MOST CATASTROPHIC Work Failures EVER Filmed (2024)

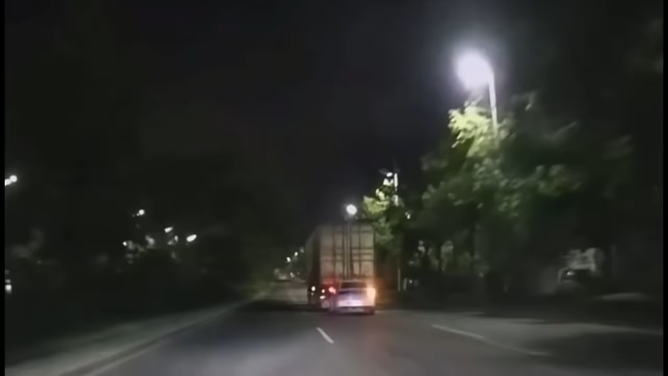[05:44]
Unaware of the collision, the truck driver could have inadvertently dragged the car for an indeterminate distance. This incident serves as a stark reminder of the potential dangers posed by large vehicles' blind spots.